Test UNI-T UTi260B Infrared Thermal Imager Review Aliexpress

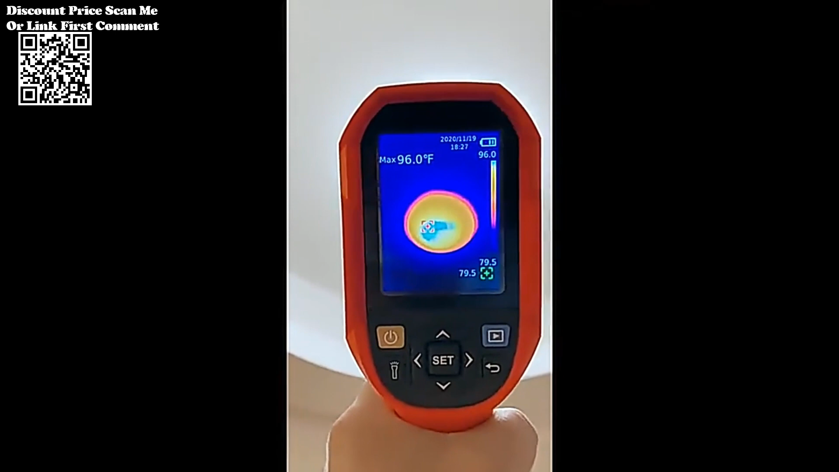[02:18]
On screen: max 96.0°F
The addition of lead fill light ensures visibility in low light conditions,
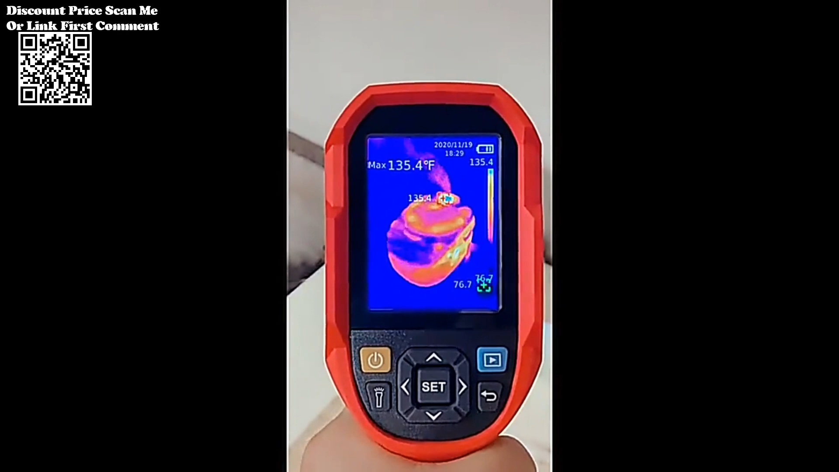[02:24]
On screen: max 135.4°F
while the lead alarm provides a visual indicator for potential issues, enhancing user awareness during operation.
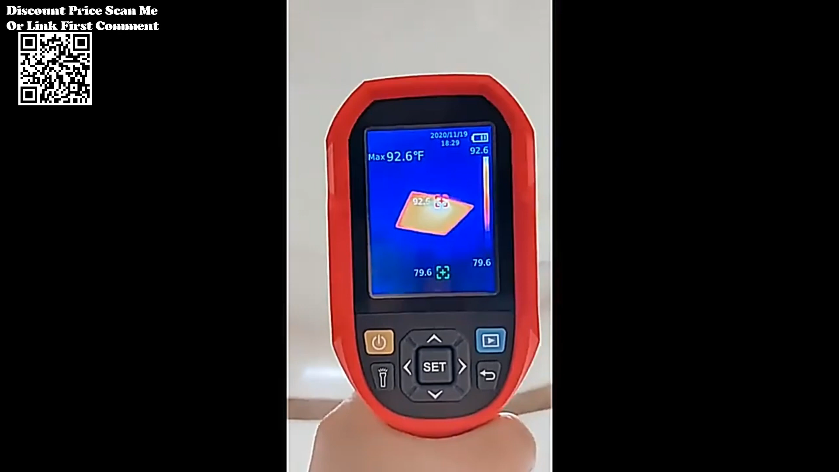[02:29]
On screen: max 92.6°F
With an IP65 protection level and the ability to withstand a two-meter drop,
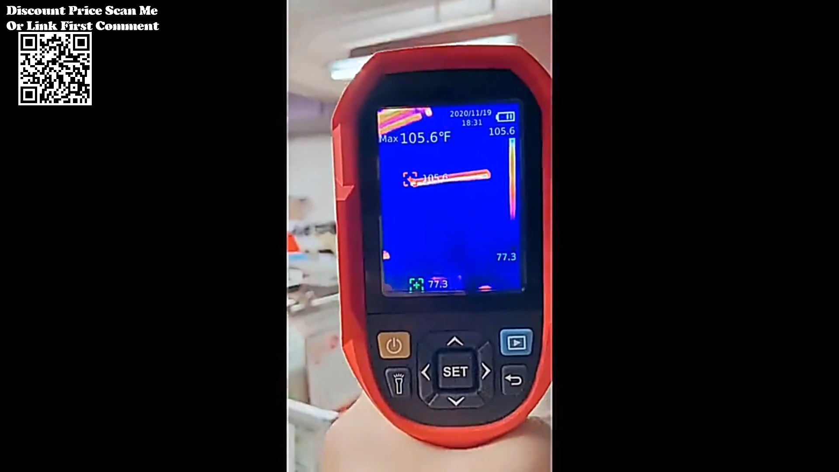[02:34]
On screen: max 105.6°F
the UTI-260B is a robust tool built for challenging industrial environments.